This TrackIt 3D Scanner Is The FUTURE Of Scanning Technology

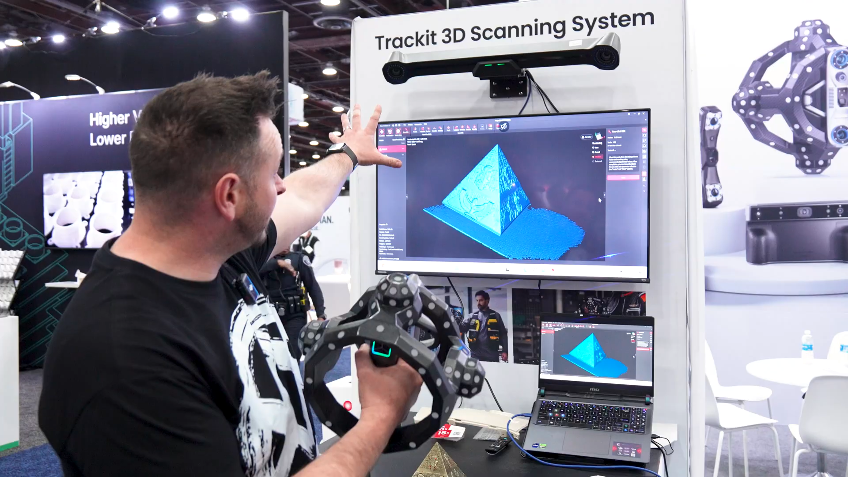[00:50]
So as you capture things on these cameras here, that will then enable you to have a better scanning experience. Pretty awesome stuff. Now, this has been scanning.